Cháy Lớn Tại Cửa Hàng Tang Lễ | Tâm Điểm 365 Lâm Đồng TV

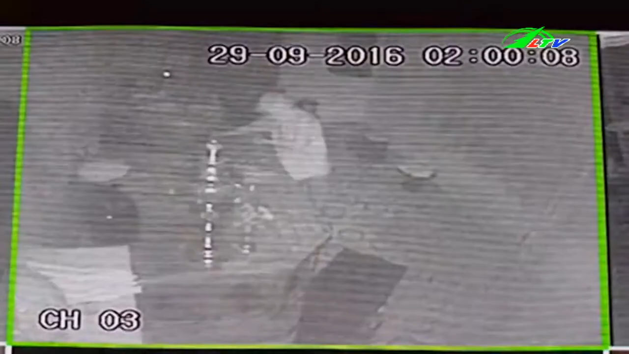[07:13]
sau đó dùng một chiếc áo che lại camera đặt tại khu vực thờ tượng.
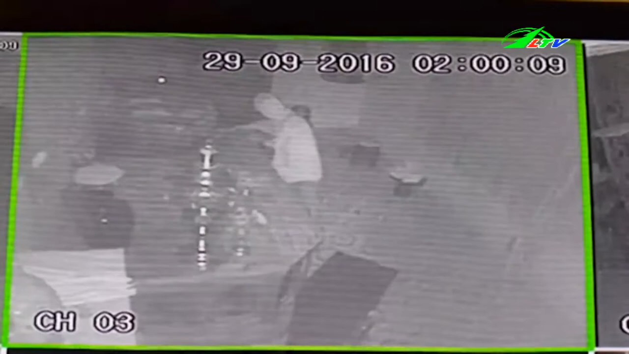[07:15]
Tuy nhiên, camera này vẫn ghi lại được đoạn hình ảnh một người bịt mặt đã quay lại để xóa dấu vết.